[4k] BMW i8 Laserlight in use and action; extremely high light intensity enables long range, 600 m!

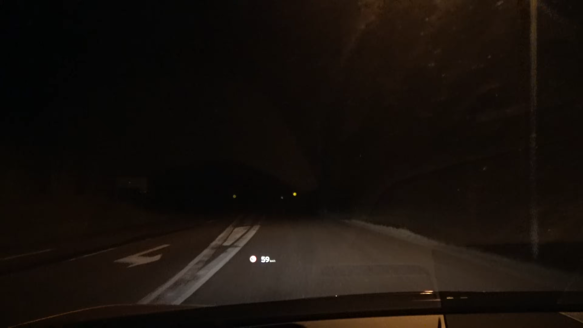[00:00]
So here we have BMW i8 laser light in action So it's LED lights with the addition of laser that I assume is measuring the length I don't know how long you can have full beam
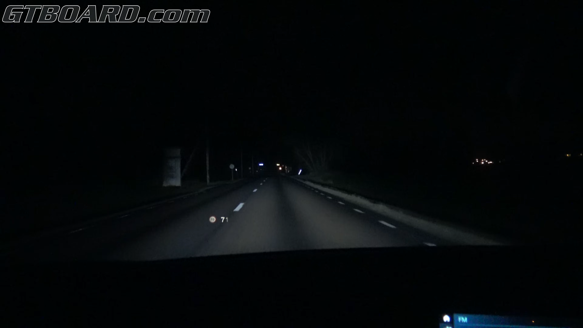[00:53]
And it looks like it really illuminates as far as you almost can see It's almost too much illumination on reflective signs so it almost blinds you
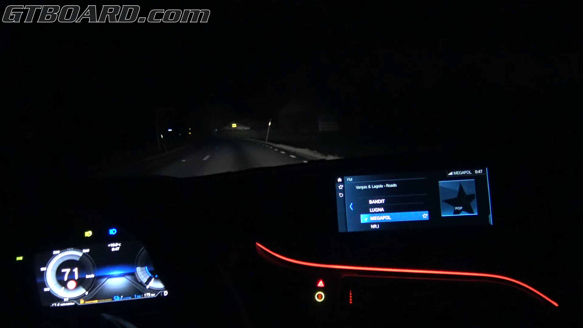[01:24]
You can see the house there how sharp it lights it up and it steers Follow the the curve also So it's really interesting how far the technology of lights have come the last 10 years I remember when Exelon was a new thing Now that feels ancient compared to this
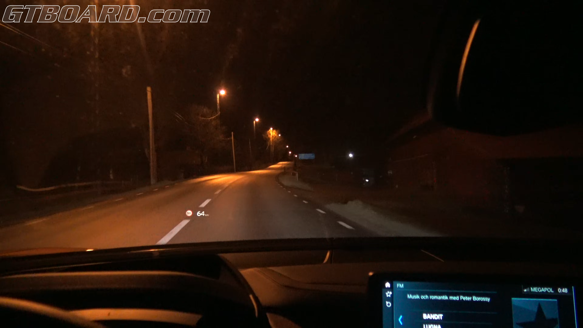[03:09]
So here it's not active at all it seems like But still illuminates the signs
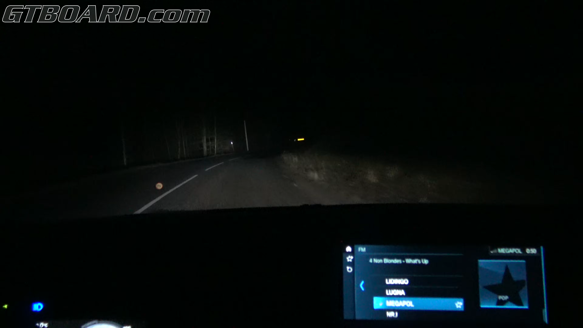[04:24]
But i assume it also works it takes into consideration animals and such things Interesting to see that the center is so illuminated so light And the reflective signs is almost too sharp
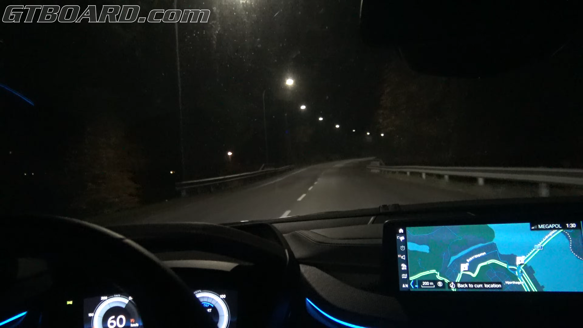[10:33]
No, it looks like it basically shut them down there. Full beam when driving on an illuminated drone. It looks like it's a good one.